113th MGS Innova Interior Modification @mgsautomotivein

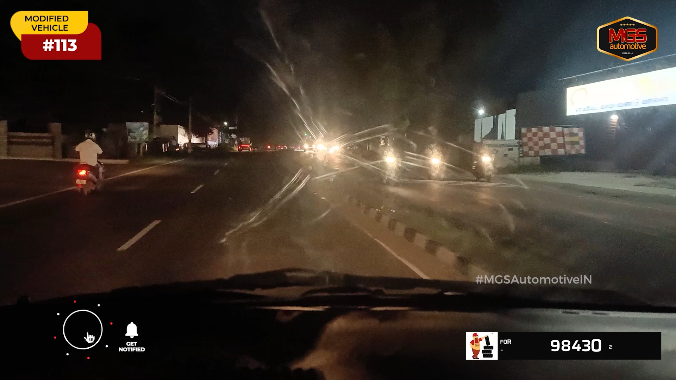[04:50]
you can see the anti-clar sunflim is effective So, you will be able to contract the high beam lights on this vehicle